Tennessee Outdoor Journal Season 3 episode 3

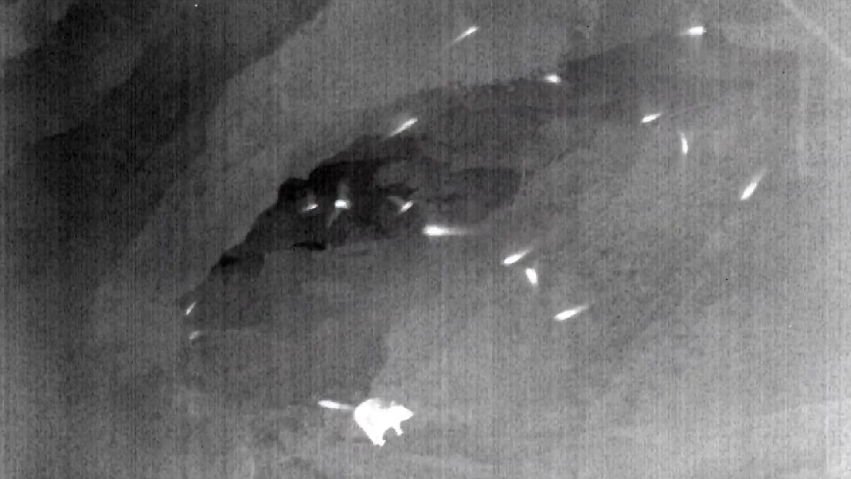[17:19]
and there's a new software package that's been in development for a couple of years that we're going to start trying out that'll basically allow us to count the number of bats coming out of the cave.
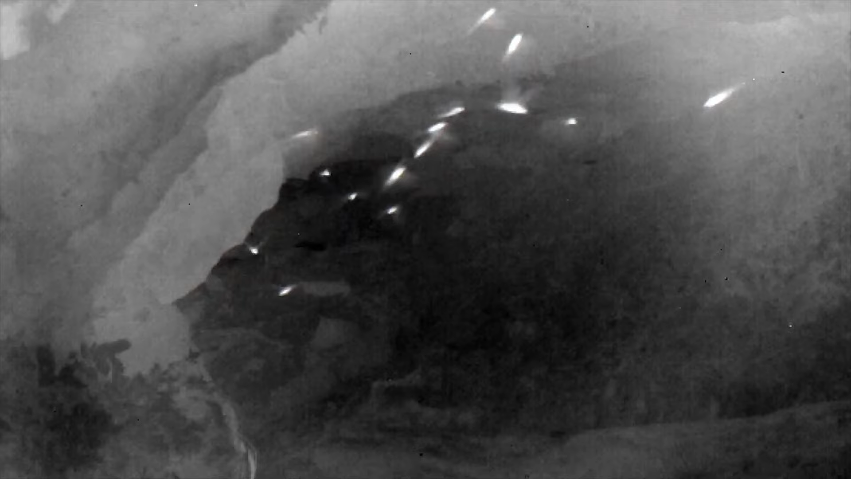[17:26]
This is a gray bat. It is a male.